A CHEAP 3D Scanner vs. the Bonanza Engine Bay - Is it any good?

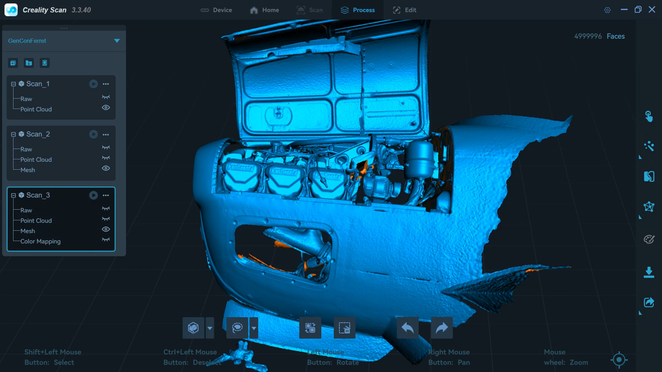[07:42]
you can just make out the continental writing on the rocker covers like we were talking
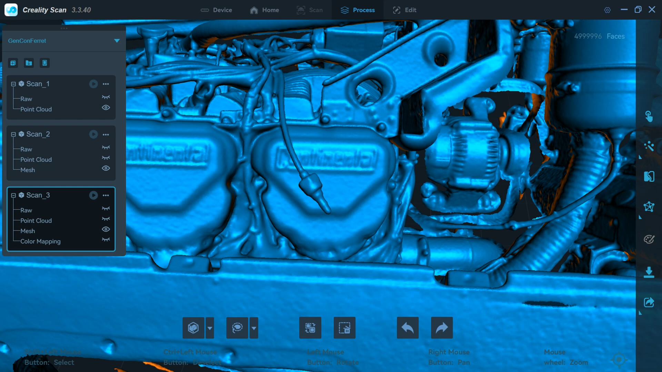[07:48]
about so yeah that worked but I can see where wires are being run and I could probably get better resolution
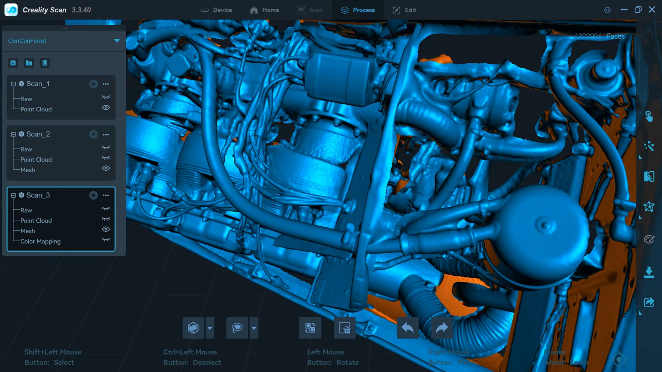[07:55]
than this too but look at that look at that
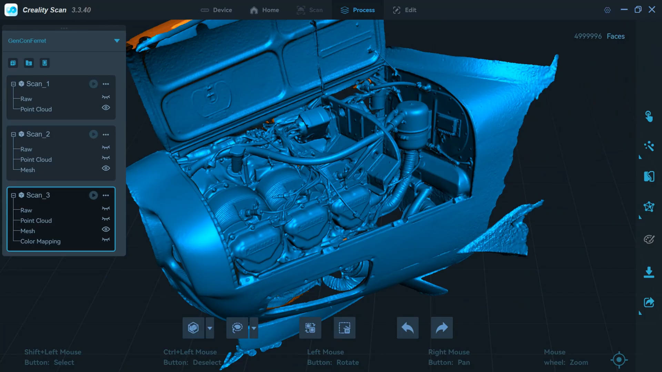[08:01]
but there's more but wait there's more but I can click this little button right here and I've got the actual textures
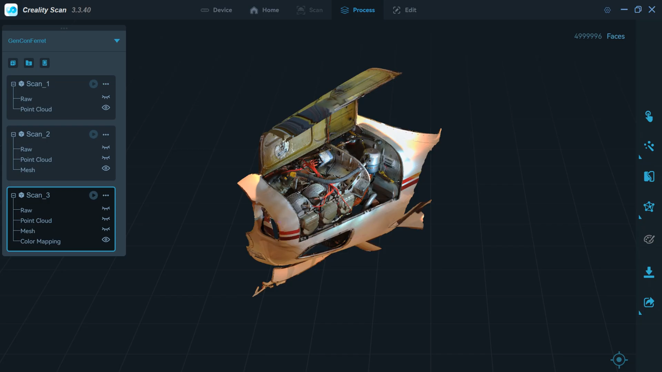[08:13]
no way and it looks really really good really
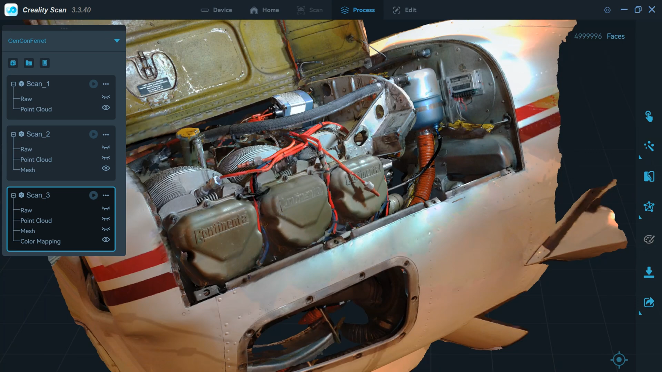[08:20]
really good I could use this as a teaching tool I could use this to explain something to my A&P